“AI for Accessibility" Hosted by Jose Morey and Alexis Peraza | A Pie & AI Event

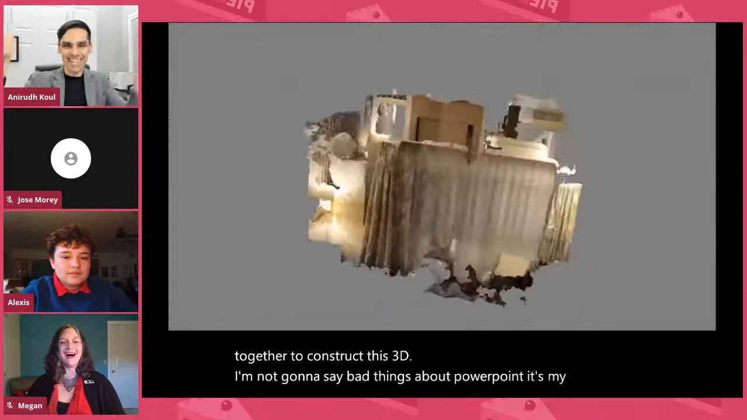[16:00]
So, we're able to construct this 3D replica of his hotel room.
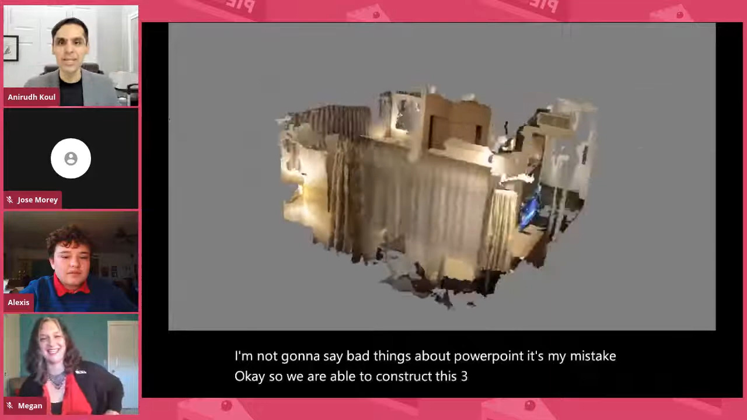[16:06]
So, then Greg asked, so we use this. And then, because we can use 2D object detection,
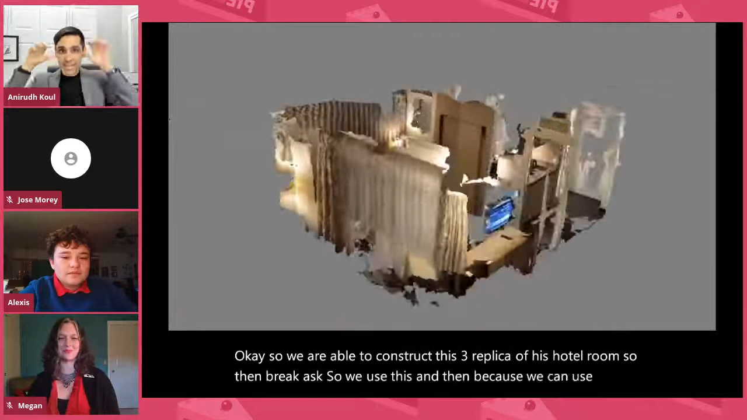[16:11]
we can project it back in the 3D world and actually mark the points of the bed, the TV, the door, and all.
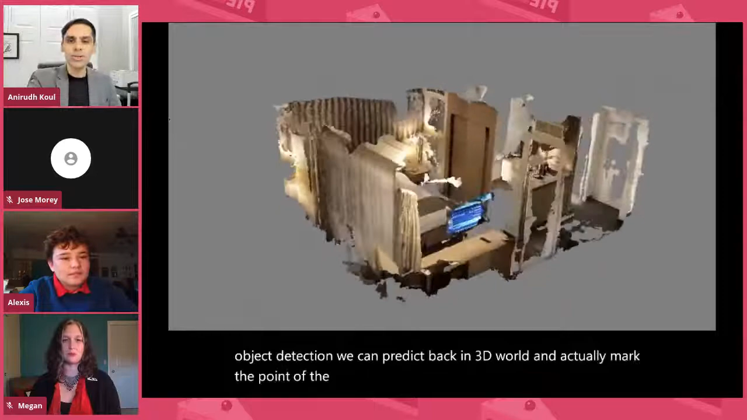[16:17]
So, Greg asked, well, could you not just use this to navigate me in like a bigger building? So, we did a quick pilot.
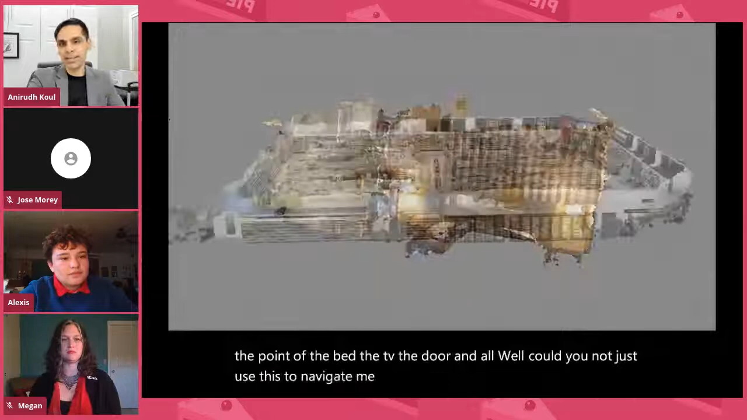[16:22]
And in this pilot, this is like a big store.